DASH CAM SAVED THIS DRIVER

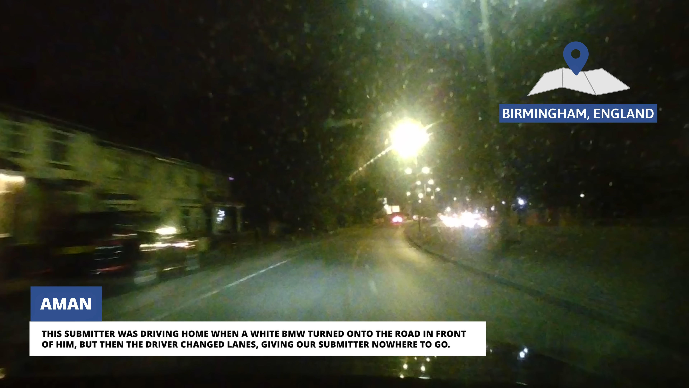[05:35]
This submitter was driving home when a white BMW turned onto the road in front of him, but then the driver changed lanes, giving our submitter nowhere to go.
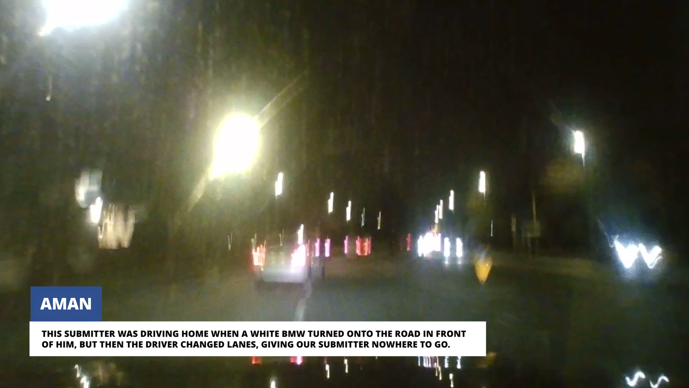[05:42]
Between his Audi's safety features and standing on the brake pedal, our submitter still couldn't avoid hitting the BMW.
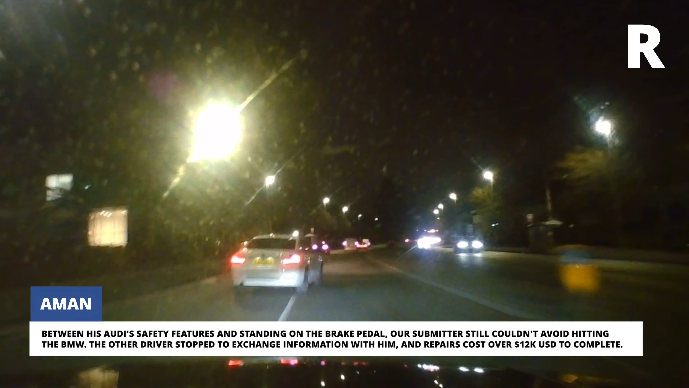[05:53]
The other driver stopped to exchange information with him and repairs cost over 12,000 US dollars to complete.
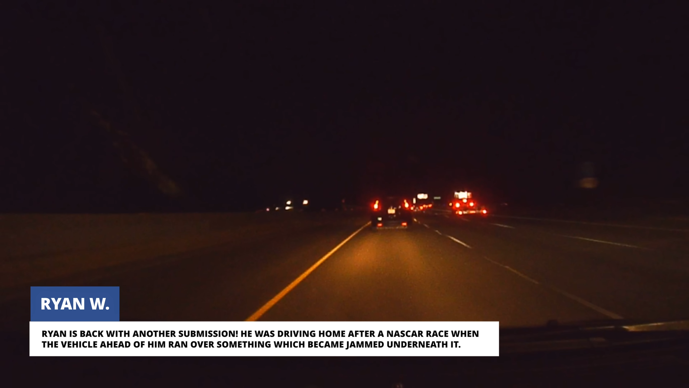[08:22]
He was driving home after a NASCAR race when the vehicle ahead of him ran over something which became jammed underneath it.
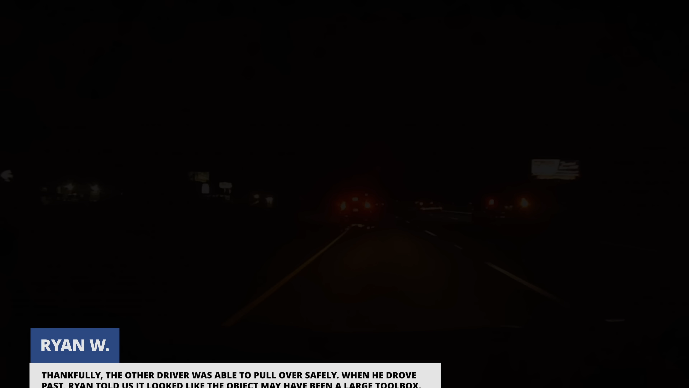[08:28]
Thankfully, the other driver was able to pull over safely. When he drove past, Ryan told us it looked like the object may have been a large toolbox.